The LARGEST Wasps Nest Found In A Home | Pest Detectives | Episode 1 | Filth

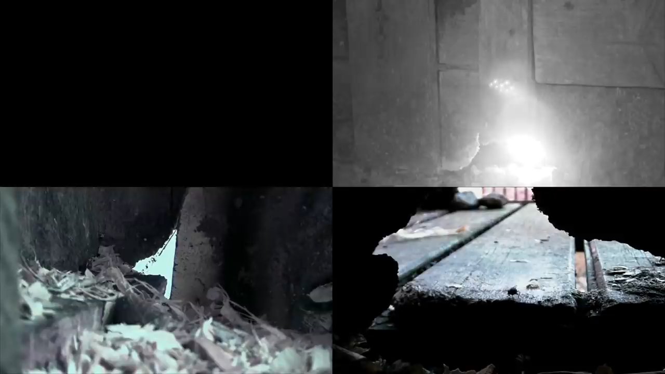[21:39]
Janet has installed surveillance cameras in the chicken coop.
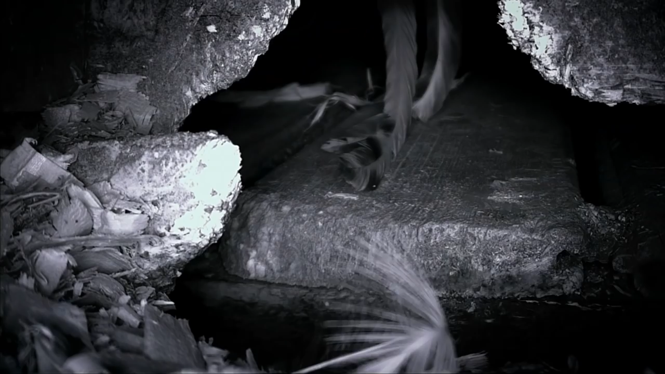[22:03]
They look so cute. Yeah. They're all starting to appear now. Yeah. The infestation is really bad. And even though sometimes rodenticides are unpleasant to use, it may be that's the way forward.